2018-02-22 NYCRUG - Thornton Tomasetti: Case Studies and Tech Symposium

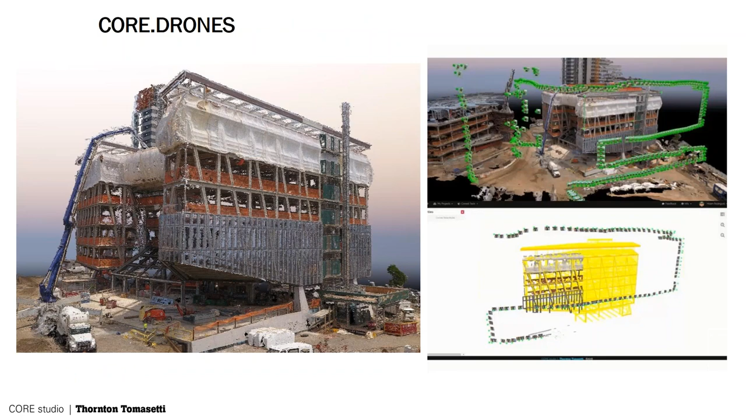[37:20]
we also were able to having a good relationship with the contractor means we're also able to go on and do some some drone work so this was essentially taking our uh little little drone onto the site spinning it around the building during construction the intention was to